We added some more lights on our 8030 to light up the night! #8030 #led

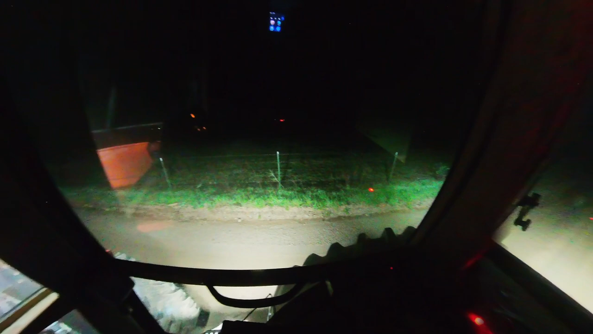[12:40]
Over here, there's absolutely no blind spot because on this side, I still have I have a step light on and hooked up.
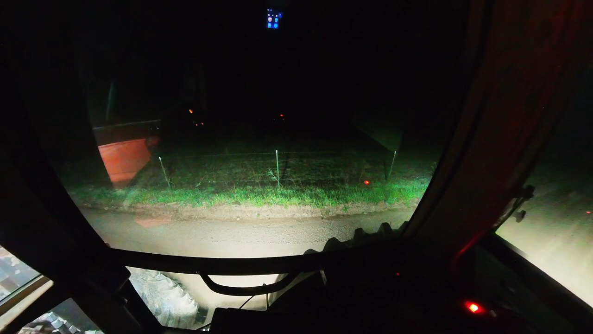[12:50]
The other one is just, it's all wired and everything, but I disconnected it just for this demonstration to explain what and how it's going to help. So you can see right here, there is no blind spot.
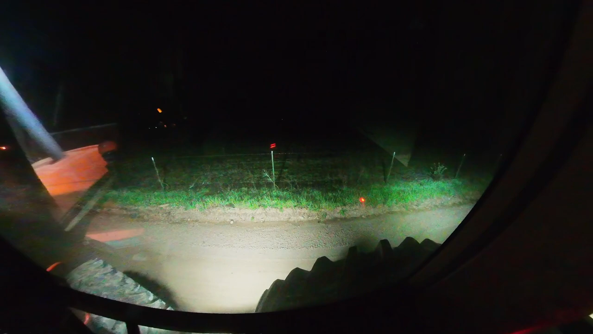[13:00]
I can see perfectly fine. On this side is not the case.